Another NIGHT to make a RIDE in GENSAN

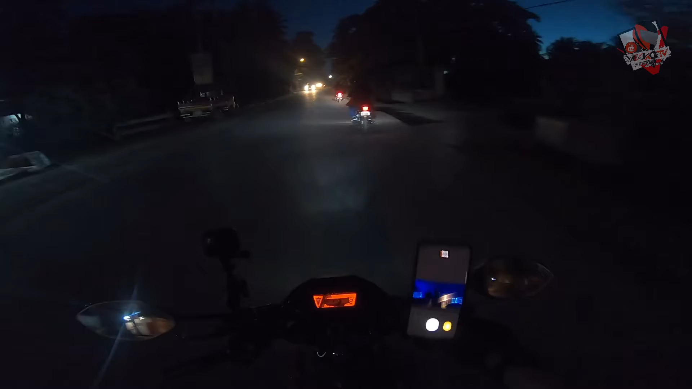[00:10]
Ang ating Kumadre Kumadres Kumadres
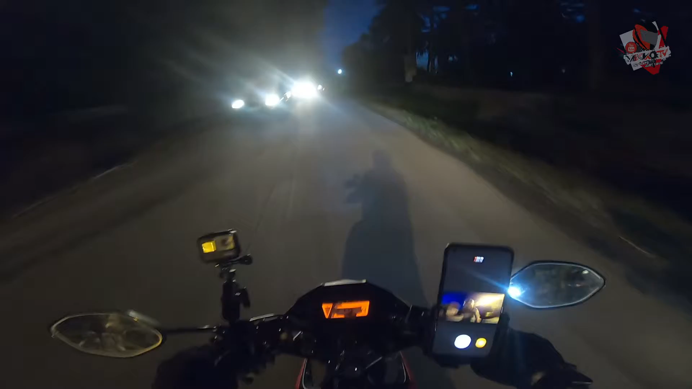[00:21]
At sa pag-ahon mo Medyo madilim na talaga dito mga karipang Wala ka nang makikita Pero